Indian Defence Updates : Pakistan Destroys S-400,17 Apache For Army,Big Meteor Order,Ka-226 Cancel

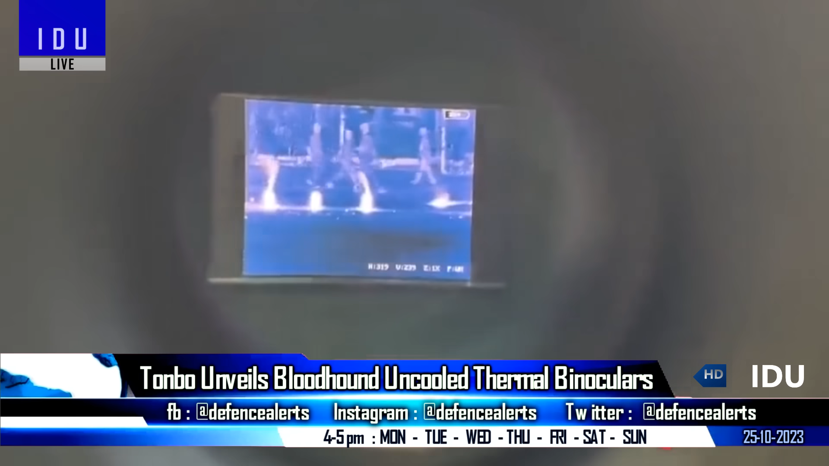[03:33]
will be a game changer in enhancing border surveillance capabilities even in low visibility
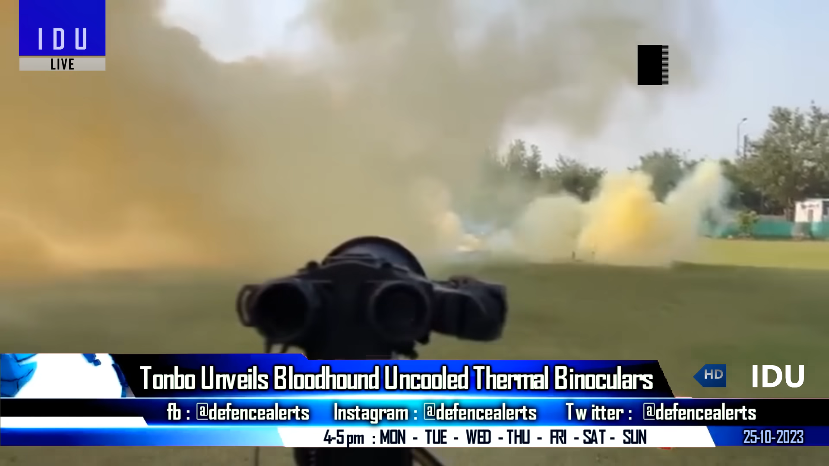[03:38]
conditions and a valuable asset for tactical surveillance operations
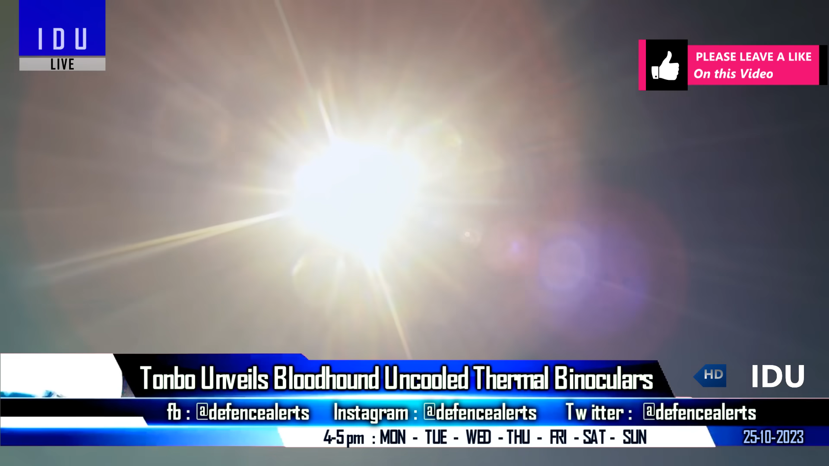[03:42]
it can efficiently detect to nato sized target at distances of three kilometers the device is also integrated
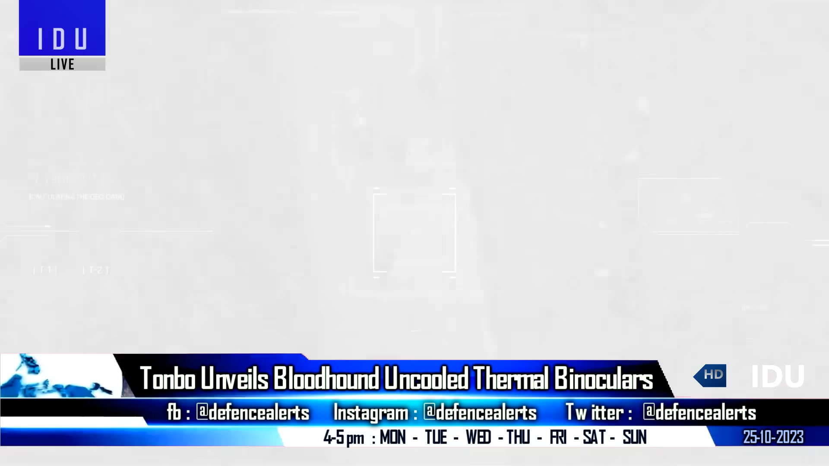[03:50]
with gps a compass and an optional laser range finder for enhancing its target acquisition capabilities